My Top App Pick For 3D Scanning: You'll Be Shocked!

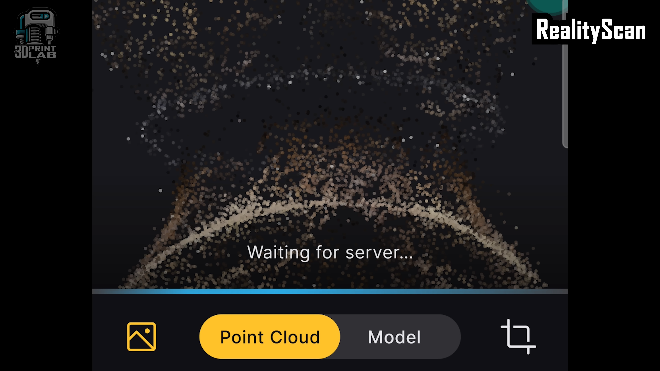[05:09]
There's some interesting options with this one, like a point cloud that may be of interest to the Blender artist, but not so much for 3D printing.
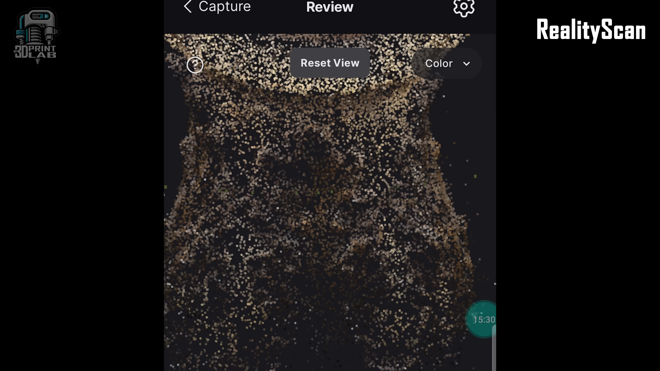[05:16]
After a few post-processing screens,
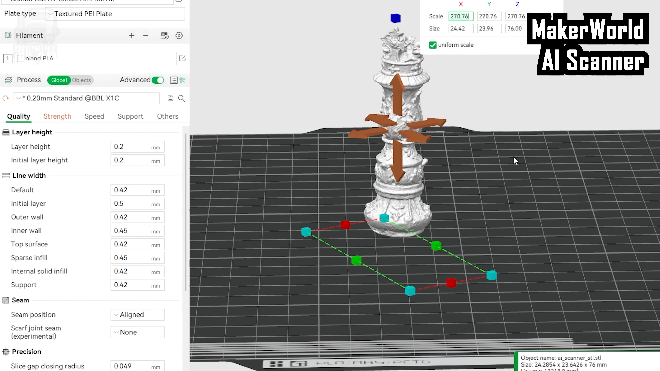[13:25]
From what I can see in the slicer, this isn't the cleanest looking file, but the details are all there, even those tiny stars around the top.
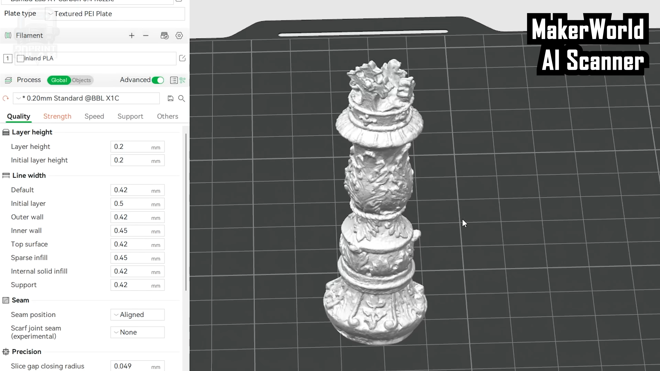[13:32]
The biggest issue I had, though, was the base. I don't understand why there are gaps in the base when I didn't even film the underside.
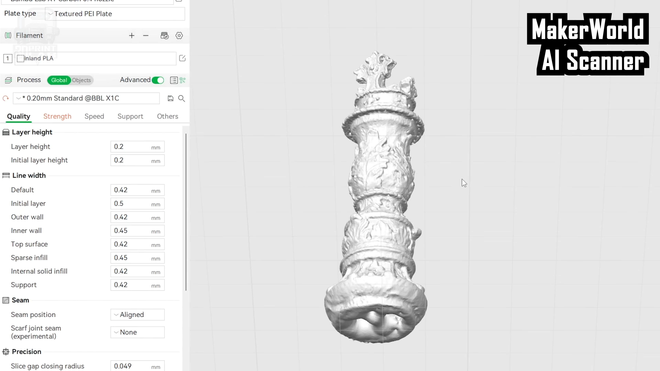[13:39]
It would have made more sense for it to be hollow, but at least it is closed.
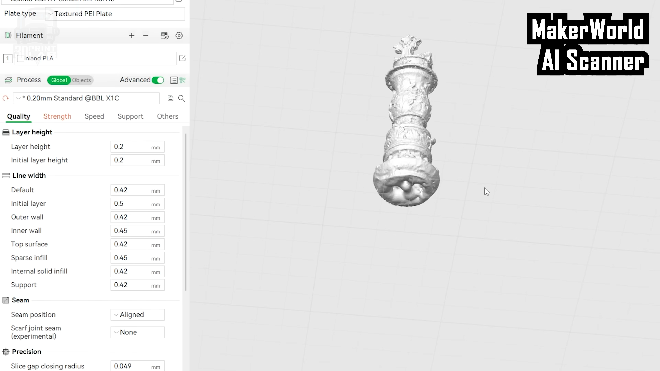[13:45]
And also, it's just ever so slightly crooked.
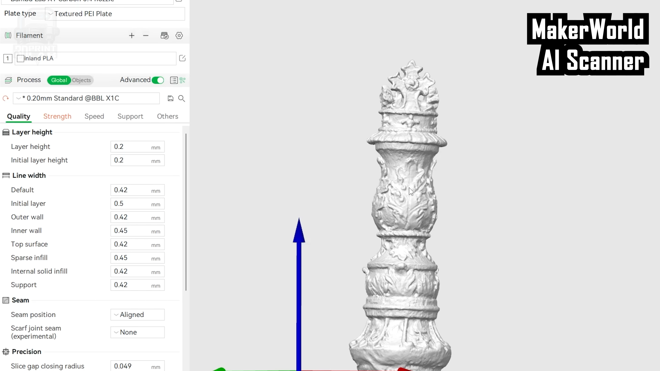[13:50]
But fortunately, Bamboo Studio made that extremely easy to line up, so it's back straight.